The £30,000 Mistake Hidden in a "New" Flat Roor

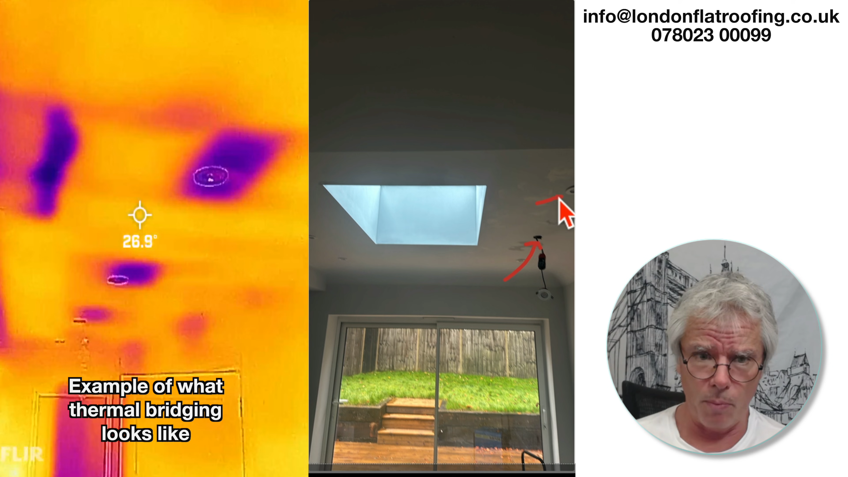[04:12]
spotlights which are in in in the roof which would mean that you've got movement of air into or under um the roof covering there and if it's if it's a cold roof this is all going to be bridging the thermal insulation um and causing problems but there's more problems here because even if it is a uh a proper warm roof the amount of water which has come through there should be a vapor barrier underneath your warm roof that vapor barrier which is underneath that warm roof it doesn't doesn't let water through as